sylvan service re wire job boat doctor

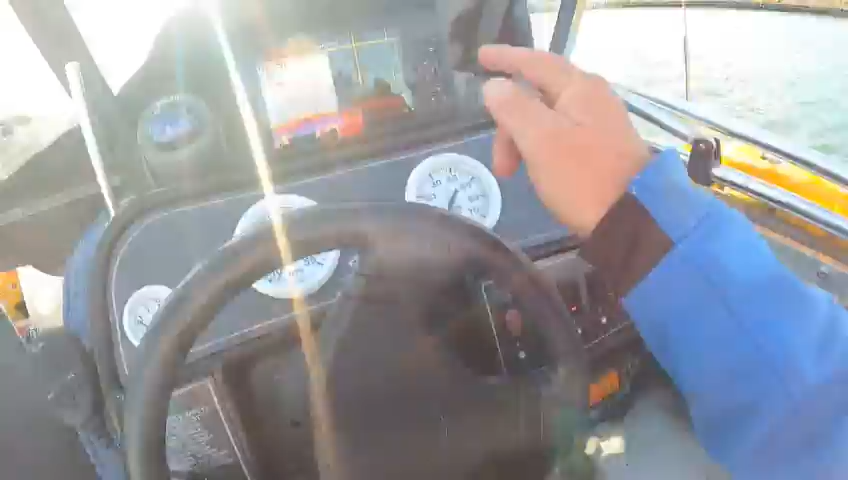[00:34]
Horn works, VHF works, depth finder works. The kicker finally got running. That took a while to get it running.